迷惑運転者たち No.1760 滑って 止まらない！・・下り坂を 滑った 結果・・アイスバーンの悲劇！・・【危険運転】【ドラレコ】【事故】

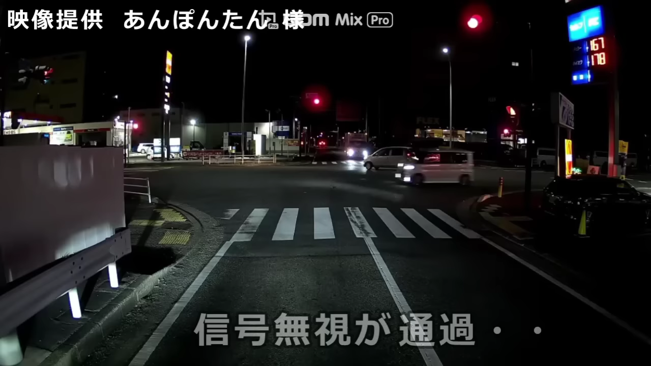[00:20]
直進のやつって右折で行ったよね。バカだね。